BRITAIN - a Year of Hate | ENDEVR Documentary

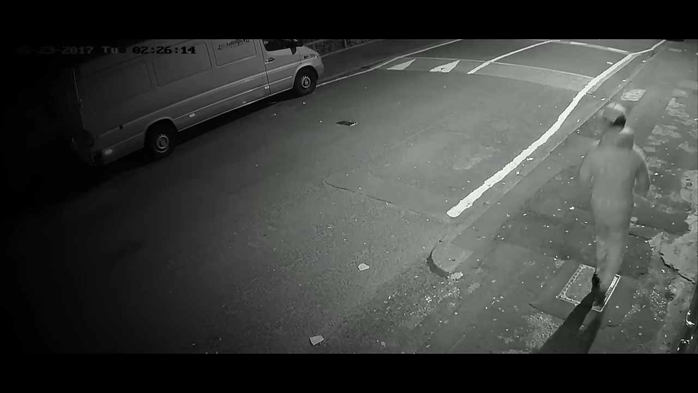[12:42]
A few hours after the bombing, a figure is seen approaching a mosque in Oldham. Manchester Police. It's a fire in the entrance of the mosque at Oldham. It is, I've got it as the Islamic Centre. Yeah. Nice. Deliberate ignition at this moment. Yeah, deliberate ignition.